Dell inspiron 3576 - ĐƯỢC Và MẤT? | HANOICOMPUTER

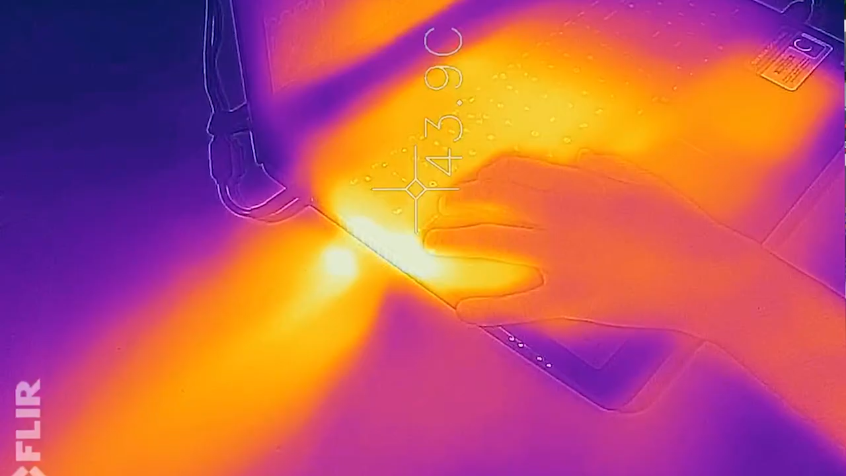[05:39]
On screen: spot 43.9°C
Nửa ngày trở lên trên mẫu laptop này Mặc dù nhiệt
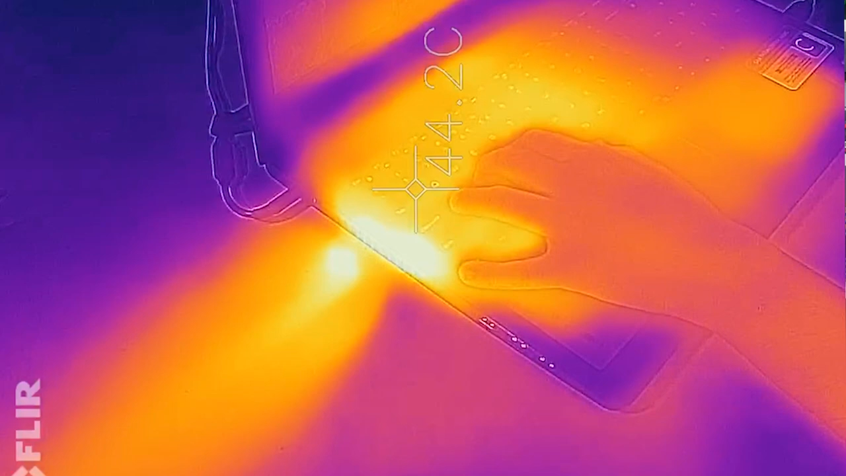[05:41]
On screen: spot 44.2°C
độ bên trong là từ 80 đến 85 độ khi chơi Mức nhiệt không hề thấp một chút nào Nhưng mà bề mặt của Insbron 3576 vẫn tương đối mát mẻ Điểm nóng nhất sẽ ở phần giữa bên trái của bàn phím Và phần mắt nhất là ở